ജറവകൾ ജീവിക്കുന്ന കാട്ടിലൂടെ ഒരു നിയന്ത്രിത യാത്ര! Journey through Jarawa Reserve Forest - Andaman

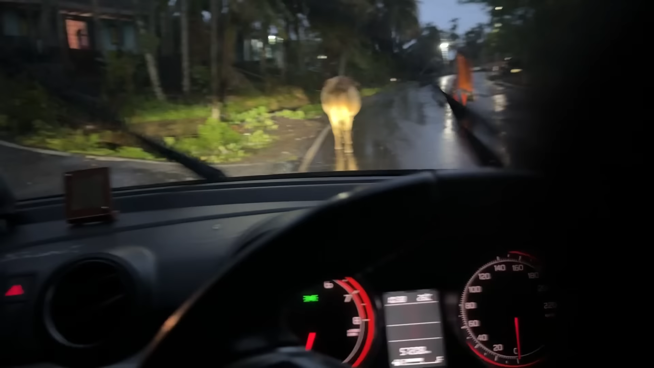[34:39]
എന്താ ചെയ്യാ, ഞാൻ ഈ പശുക്കളെ കാര്യം പറഞ്ഞ് ഇങ്ങനെ വരുമ്പോ പെട്ടെന്ന് വണ്ടിന്റെ മുമ്പിലേക്ക് ക്രോസ് ചെയ്തു ഒരു പശു.